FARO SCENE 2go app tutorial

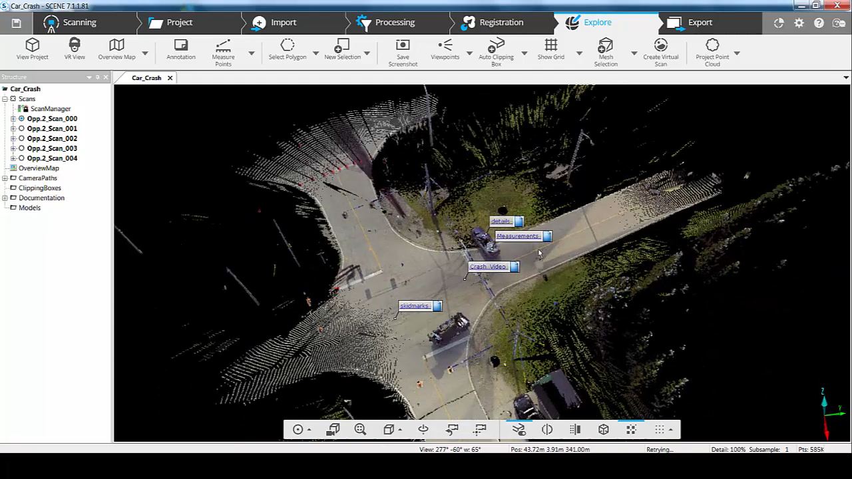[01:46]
Now the first thing here, before we even go near the Scene2Go app, is to create our document links. If you've never done this in Scene before, it's a case of going to the annotation, clicking on the icon, clicking the location of the annotation, and then going off and finding the hyperlink to the document of choice.
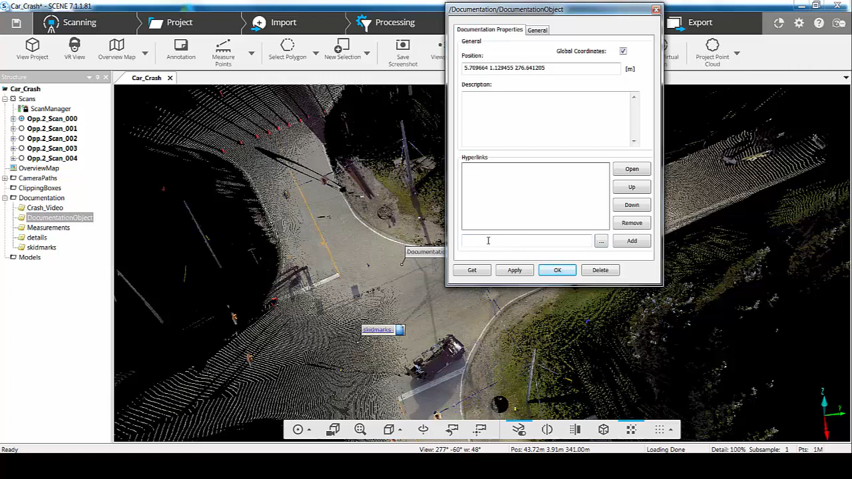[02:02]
In this particular one, we've got a series of photographs, measurements, and we've also got a video. Once those document links have been created, you can go in and edit any one of them at any time by right-clicking and clicking on the properties tab, where you can change the location or you can go in and change the name of that particular link. So to generate our Scene2Go bundle, what we do is go to the app section and we go and download and install the app, as we would do with any other Scene app.
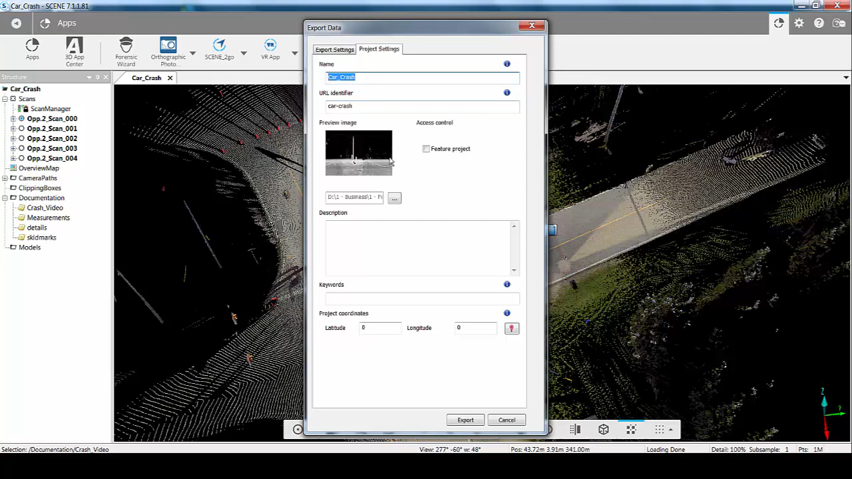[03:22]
We can choose what resolutions we require and whether to do colour and grayscale images. And of course, we go into the project settings where we set up our unique name, identifier, image, and description, including our longitude and latitude if we so require. And then when we're ready, we click Export. Once that's been created, what we need to do next is go to the Scene2Go app, click on the down arrow, and transfer the project to our specified location. As mentioned, this could be on a USB key, we could copy it locally and transfer it to a DVD, or we can put it on our hard drive. If I click Transfer, the key one here is I've got a series of document links, so I no longer have to create a documents folder and transfer that data manually.
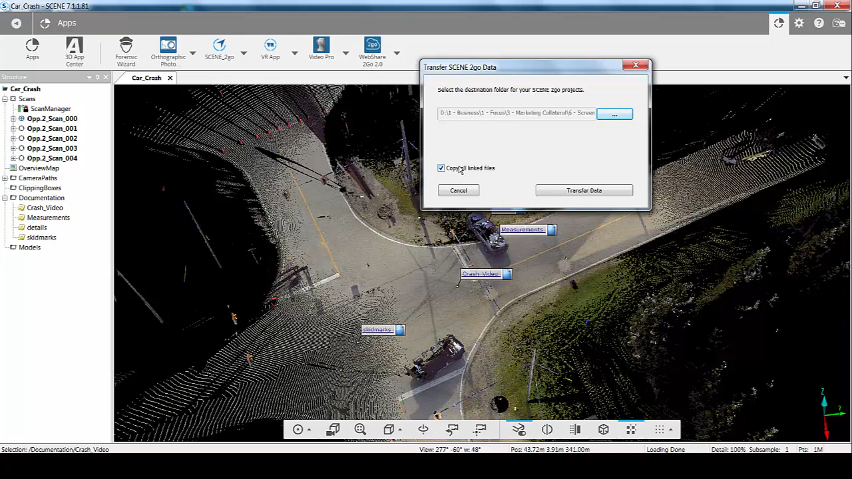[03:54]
It will copy all those links for us. Here I specify my location, and I simply click Transfer Data,
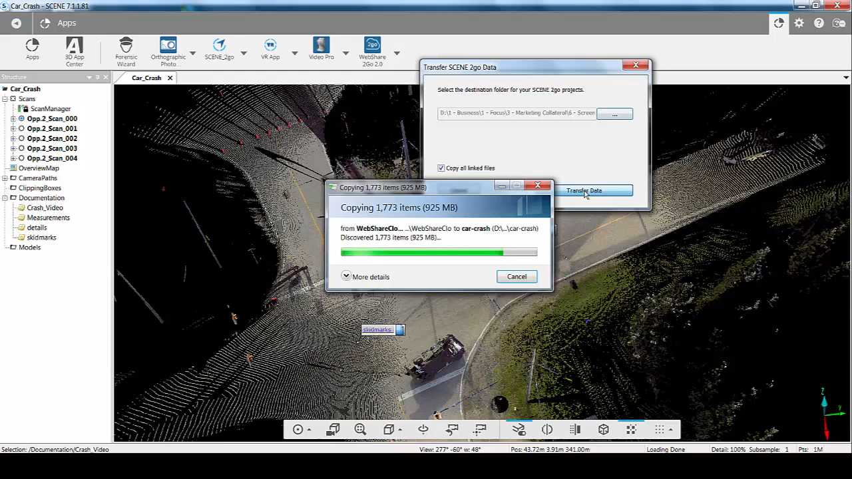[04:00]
and it will now go and transfer that project to that location on my hard drive, and it will tell me when it's done and how it's worked. So here you can see, it's telling me how much hard drive space I've got.
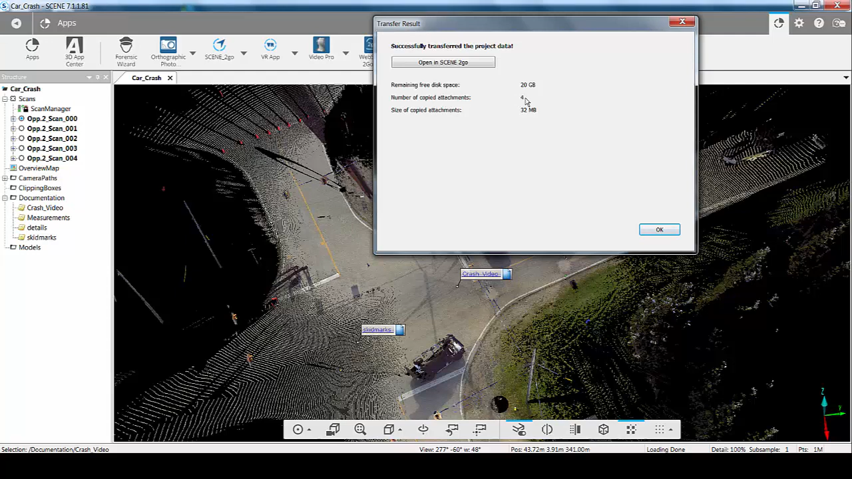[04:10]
I've copied four attachments, and the size of those attachments is 32MB. Because we're using an app now, I can open it directly within Scene. If I inadvertently click OK to that, I could go and locate it on my hard drive,
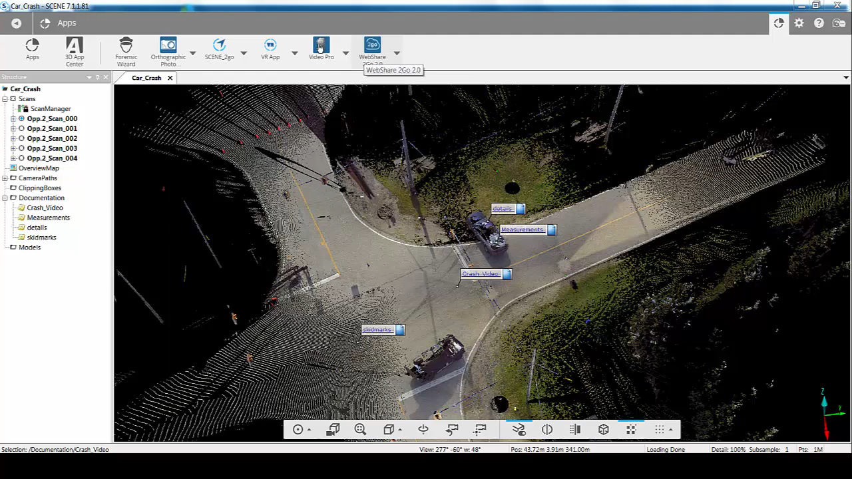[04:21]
or if I go back to Scene and go to Manage Projects to Go, it tells me what the projects are. If we've got multiple projects that we want in the same file, we simply keep putting them to the same location.
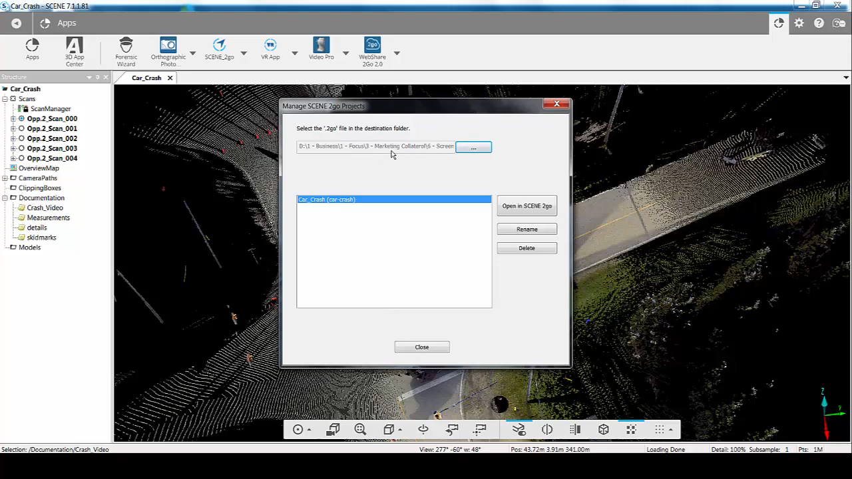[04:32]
Or I can click here and say Open in Scene to Go. So this fires up its own app.
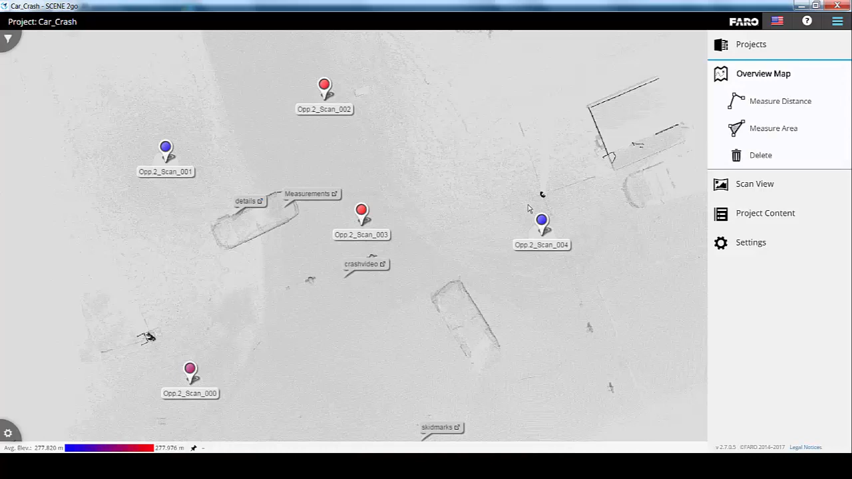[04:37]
So again, similar kind of environment to what we're used to. If we want to,
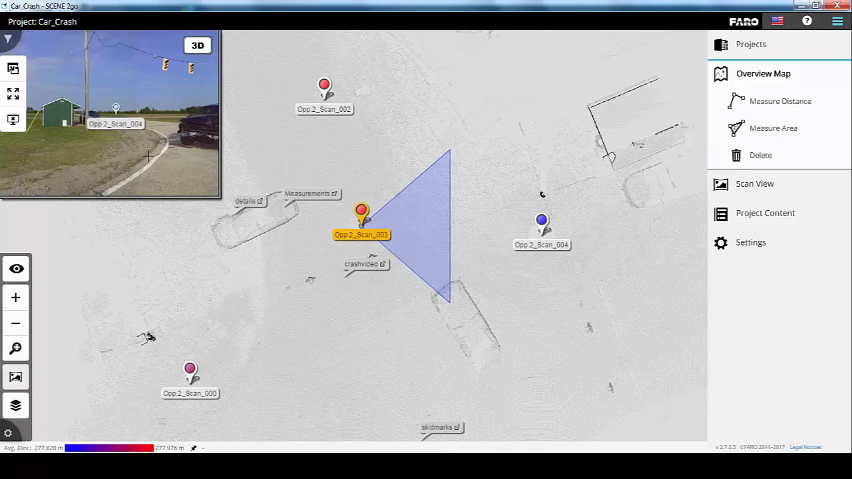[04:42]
we can turn on our overview map or our scan location and simply toggle between the two. But as you can see here, we've got our crash site.
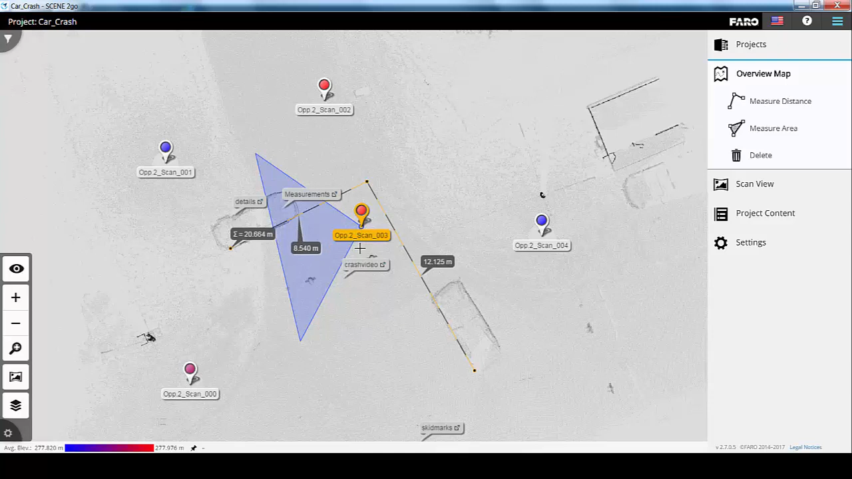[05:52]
But if I click on these and go to expand the axes and the angles, we're now getting the angle between two measurement lines. If at all we want to delete that, if we go to the delete option, simply click on the measurement and click OK.
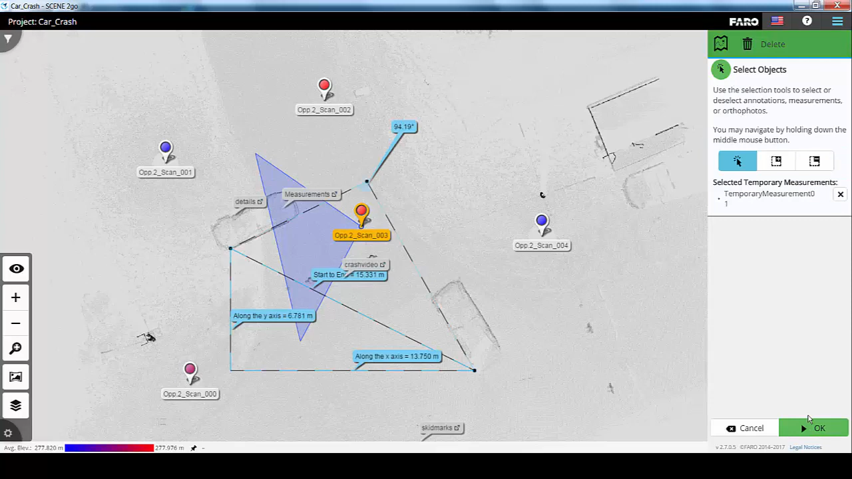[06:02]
So once you've transferred the data to the media of your choice, you send it to the recipient. If they're on a Macintosh platform, they double click on this command prompt here.